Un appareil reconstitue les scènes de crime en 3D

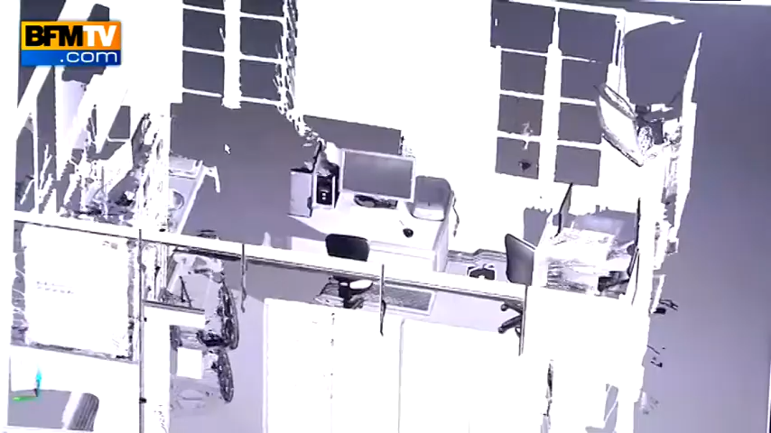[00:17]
Et sur la gauche, l'écran qui se situe au fond de la pièce de l'autre côté, qu'on peut voir en naviguant à l'intérieur, en changeant les perspectives et les différents points de vue.
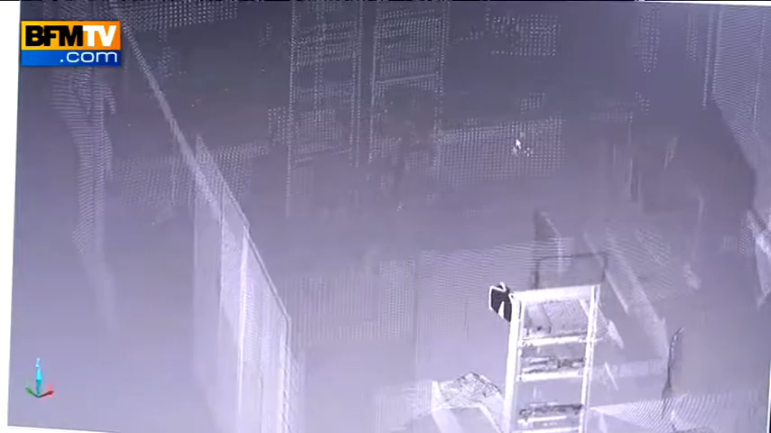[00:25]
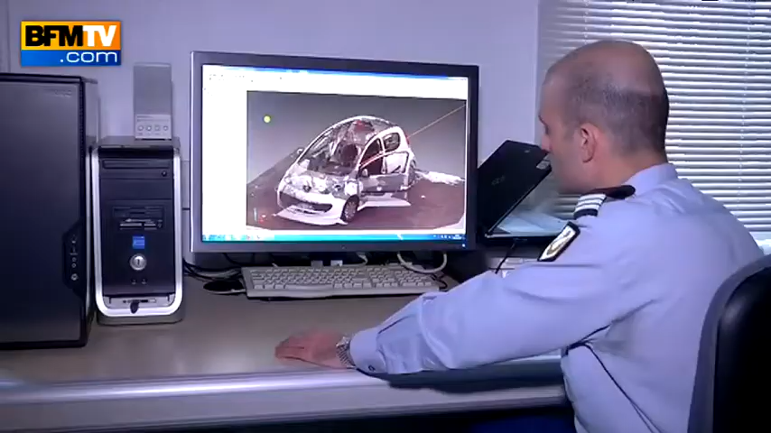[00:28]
Un outil précieux pour les enquêteurs qui permet de faire des mesures très précises sans se déplacer sur le terrain,
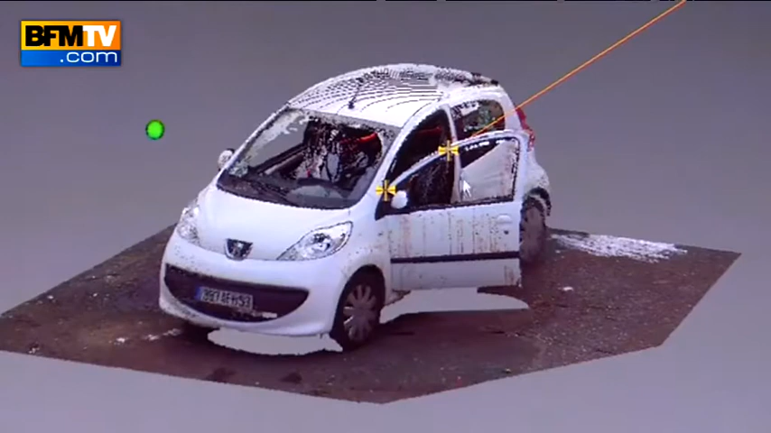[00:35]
d'étudier la position des taches de sang ou la trajectoire d'une balle,